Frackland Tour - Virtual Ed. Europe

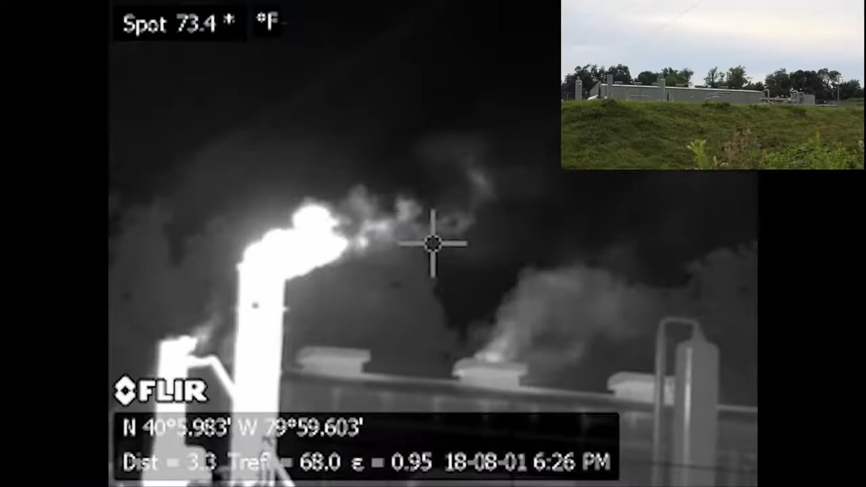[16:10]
On screen: spot 73.4°F
The optical gas imaging videos that you see here are from oil and gas sites across Pennsylvania.
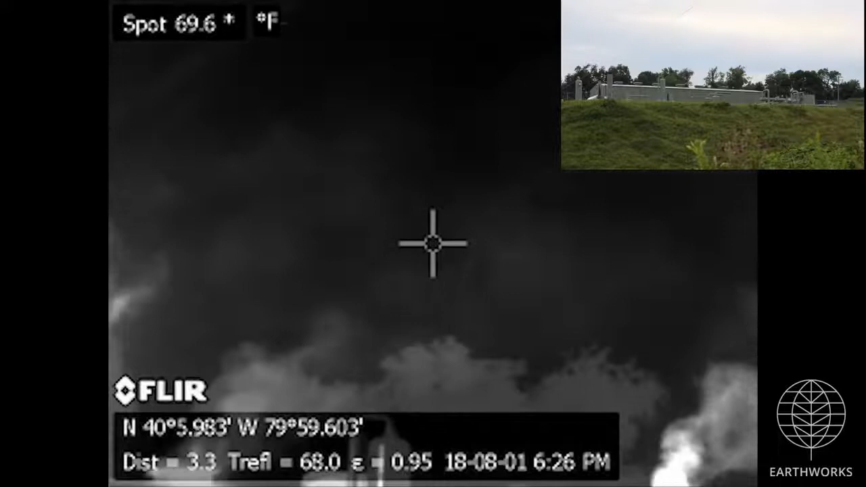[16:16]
On screen: spot 69.6°F
Some of these show air pollution sources that have been permitted by state or federal agencies,
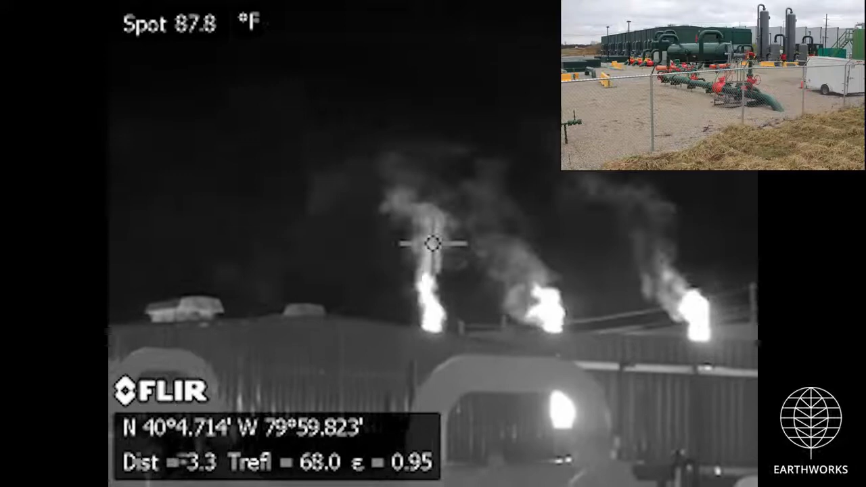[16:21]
On screen: spot 87.8°F
and others are showing leaks that are uncontrolled and unpermitted.